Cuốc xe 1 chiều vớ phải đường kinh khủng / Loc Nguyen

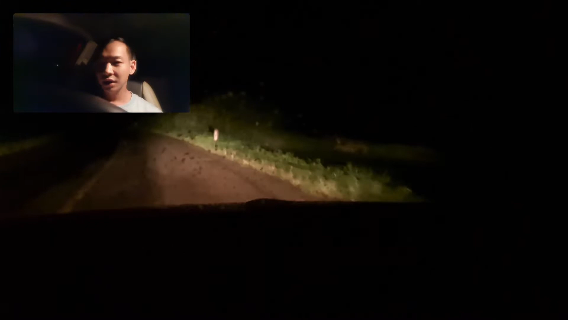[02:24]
Cái đường biên giới cho nên là Cũng ít người đi Cái thứ hai nữa là Là kiểu dân người ta không ở nhiều quá Cho nên là nó vắng Đấy đấy thấy Camera đây nói chuyện với anh em cho vui Cho anh em xem cái đường mình đi Cái nghề làm lái xe dịch vụ này thì nó vậy đó anh em ạ
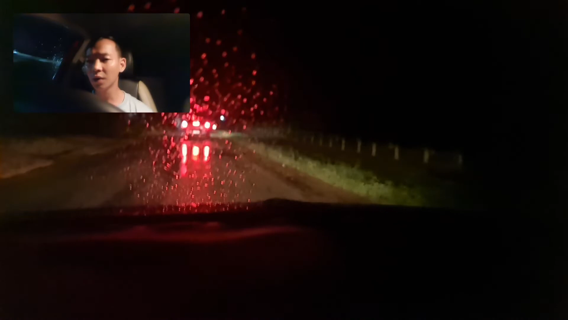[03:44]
Thì mình cũng không thấy đường Nhưng mà Mình mà hạ cốt xuống á Thì lại càng không thấy đường nữa Cho nên là đối với những cái xe mà nó pha cốt vô mặt á Mà nó cố tình nó pha Mà nó không chịu hạ cốt xuống cho mình á Thì mình pha luôn Mình cũng pha lên luôn để Hai thằng đều pha luôn Để còn thấy đường đi anh em Chứ còn nếu mà nó pha vô mặt đã chói rồi Mà mình Đã chói rồi mà mình còn Không thấy đường nữa là Coi như là không đi được luôn Cho nên là mình sẽ Mình sẽ pha lên luôn Xong rồi
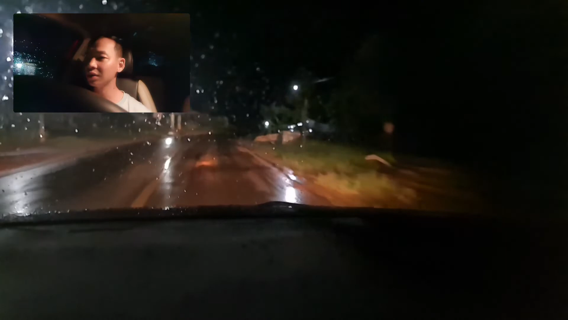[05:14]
Nên thôi chạy về mình rồi Đường Không được đẹp cho lắm Mưa nữa chứ Mùa này mưa liên tục Thôi Nói chuyện bên đây một chút xíu nữa Sắp tới là mình sẽ ra khỏi cái con đường này rồi Thì mình sẽ vào cái khu đông dân rồi Mình ra khỏi cái con đường này Mình sẽ vào cái khu đông dân Mình ra khỏi cái con đường này mình sẽ vào cái khu đông dân Vào khu đông dân thì Nó đông đúc này mình chạy nó sẽ ổn hơn Đỡ buồn hơn